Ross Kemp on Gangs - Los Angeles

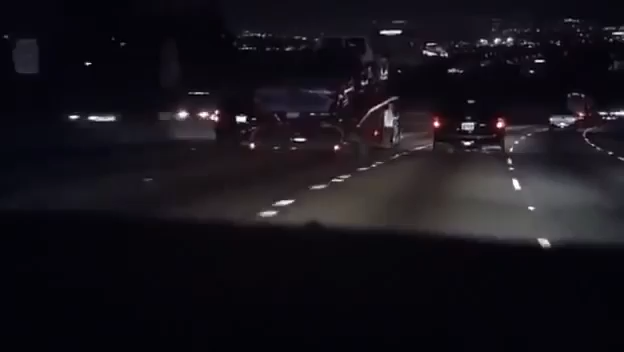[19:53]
Wir folgen gerade Joker und zwei Wagen voll mit Gangstern. Sie bringen uns zu einer Gang namens Callies Finest, deren Mitglieder uns ihr Viertel zeigen werden und das, was sie so treiben.